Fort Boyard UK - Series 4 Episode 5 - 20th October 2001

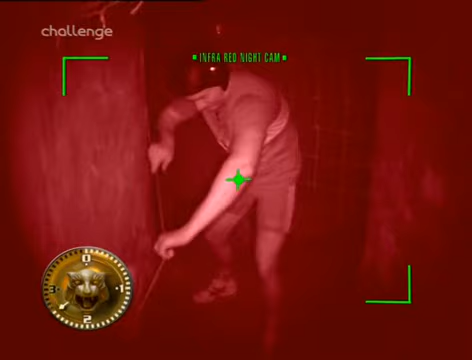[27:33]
You come to a barrel. Yep.
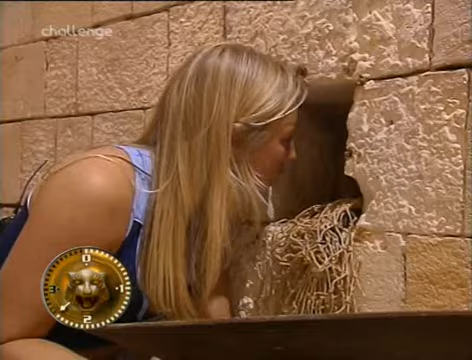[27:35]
Through the barrel. Through the barrel. Okay.
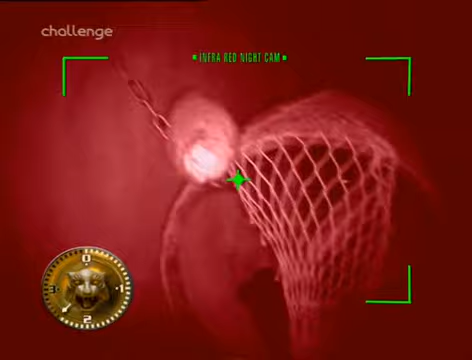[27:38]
Keep a hold of the string. Keep going forward.
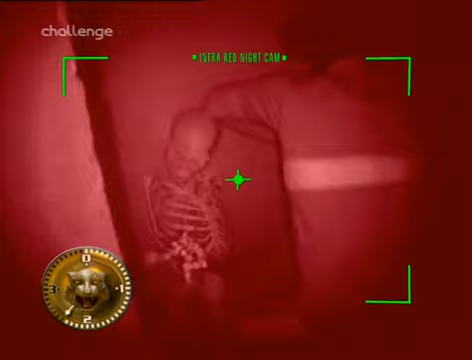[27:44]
That's it, through the skeleton. Goodbye, then. Keep going. Keep going, Brian. Keep going. Doing well. You come to a cage, keep going, get through that.
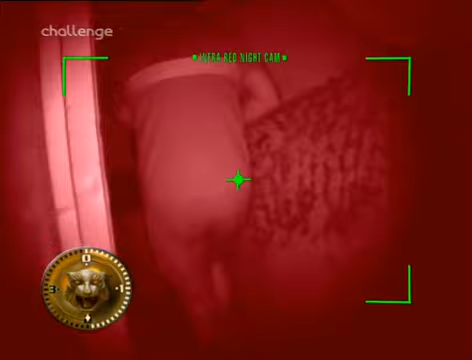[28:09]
Keep going through. I said through the pit, climb in. Keep going, just push your way through.
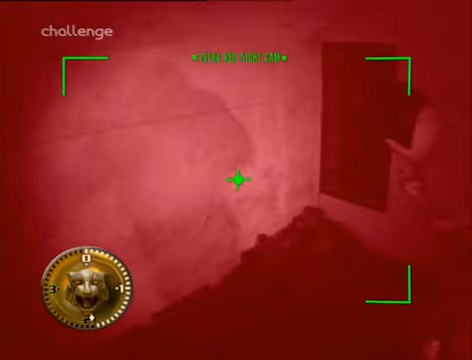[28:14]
Warning, he's going to go through some water. Not to panic, just step into it and walk through it.
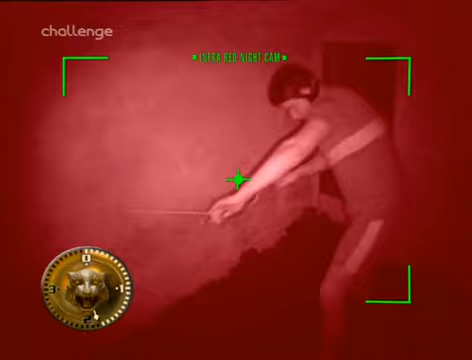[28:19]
Yeah, that's it. Keep going, Pete. Keep going. Keep going. Hold the string. You go through the water.
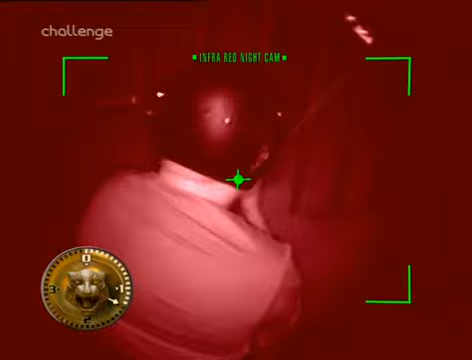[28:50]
You're right, small hole. That's right it. Through. That's it. Keep a hold of the string.